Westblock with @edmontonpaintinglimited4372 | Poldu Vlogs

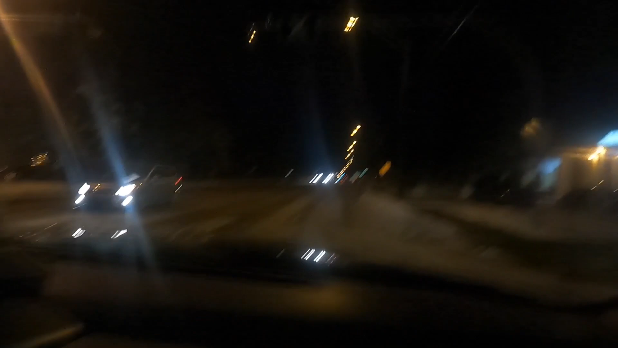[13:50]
Ginabi na tayo. Ginabi? Alas 7 na oh. Pagkwentuhan ka lang eh. may back job. Sobrang bilis niya, siya ka lang. Orang tanah kan yan. 149th Street. Parang 7 Avenue. Malinis na dito. Nasa tabi na lahat yung snow.
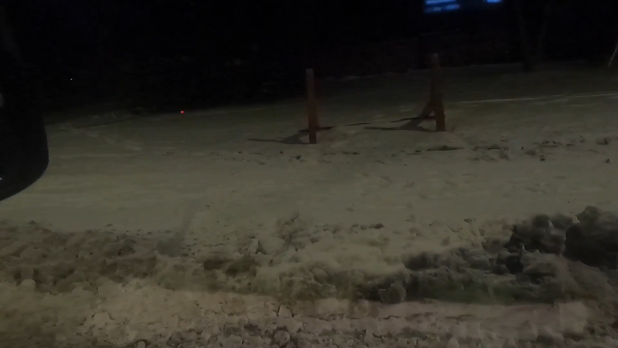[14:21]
Nasasada.
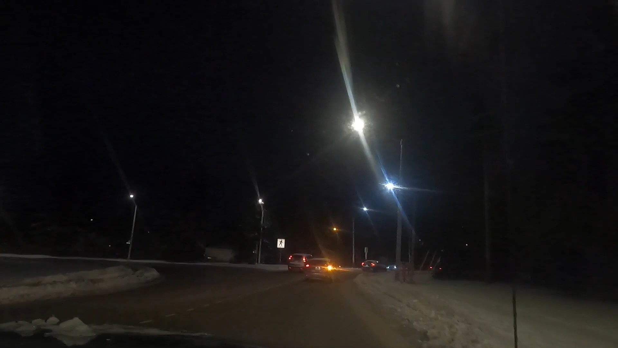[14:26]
Pag may nakita kang kotse dito na walang yelo, bagong labas, no? Oo, nasa garayo. Sa garayo. Yan, nasa labas yan. Yun, dito tayo sa ano, mga sakalam, sa Lakeshore Depot.